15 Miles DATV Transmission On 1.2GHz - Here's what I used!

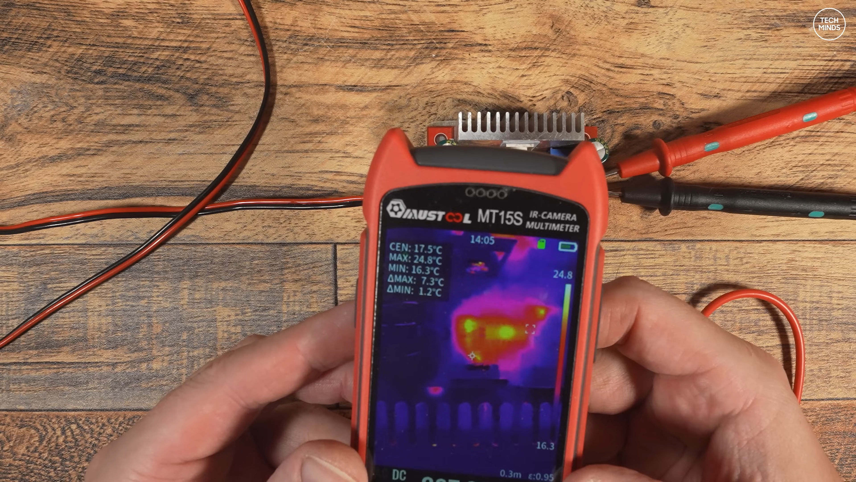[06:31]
On screen: spot 17.5°C, max 24.8°C, min 16.3°C
well it appears to work looking at the center of this voltage step up device we can see it's warmer around those components that's doing all the work
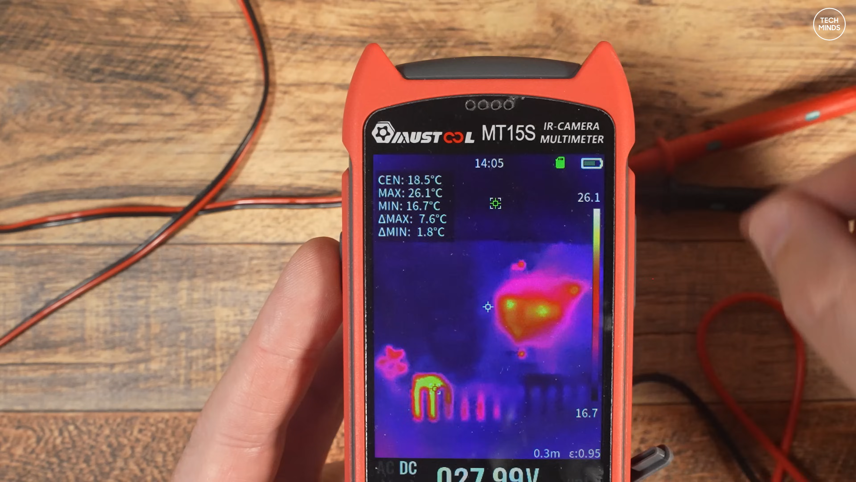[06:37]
On screen: spot 18.5°C, max 26.1°C, min 16.7°C
now once we get the amplifier up and running i'll also use this to check the temperature of that too
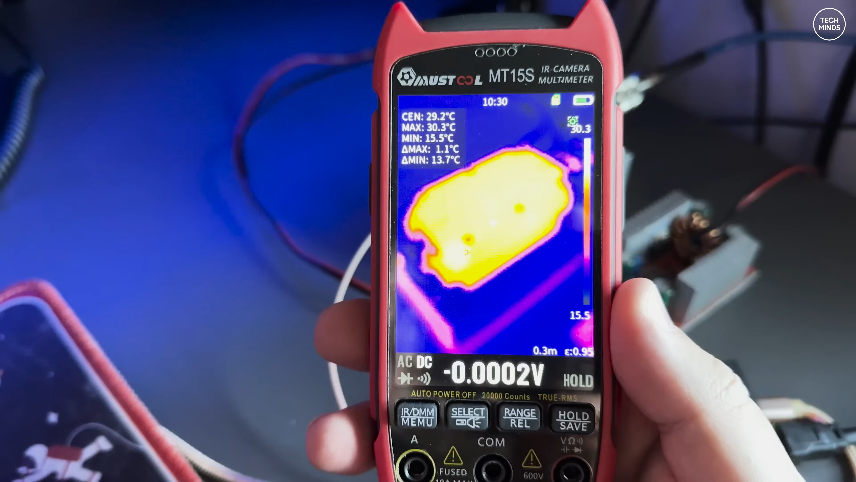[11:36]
On screen: spot 29.2°C, max 30.3°C, min 15.5°C
10 minutes i was surprised to see that it didn't actually get that warm you can clearly see here the amp
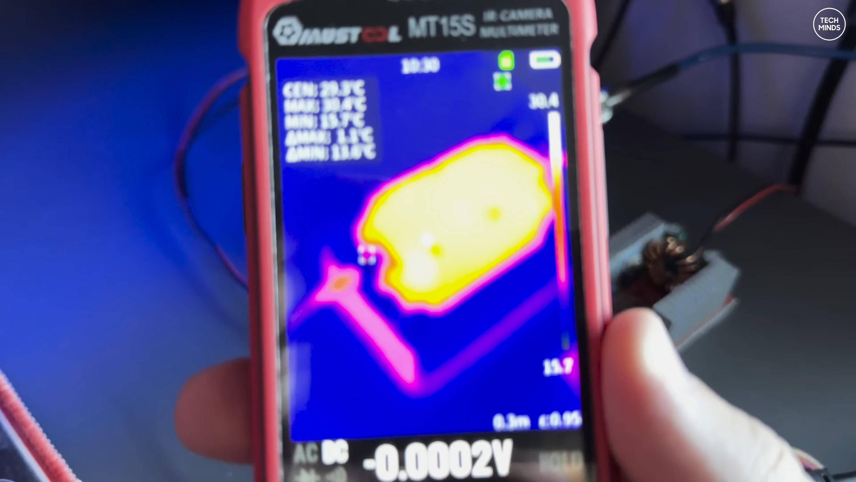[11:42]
On screen: max 30.4°C, min 15.7°C
is warmer than the surrounding objects but even
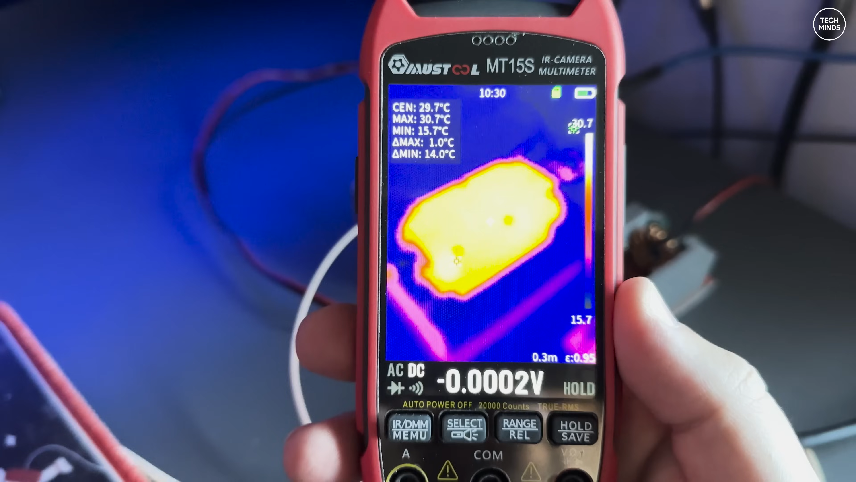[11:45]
On screen: max 30.7°C, min 15.7°C
the heatsink wasn't overly warm i used
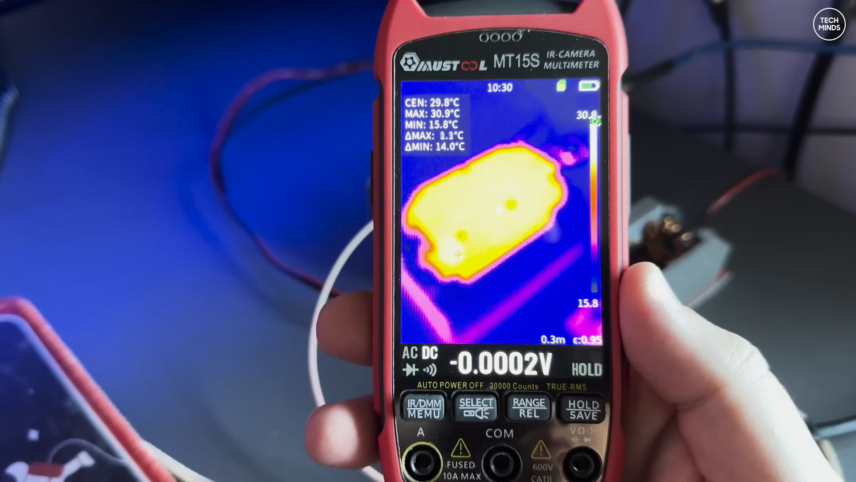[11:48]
On screen: max 30.9°C, min 15.8°C
double-sided sticky thermal transfer tape to stick the amp to the heatsink which appeared to work very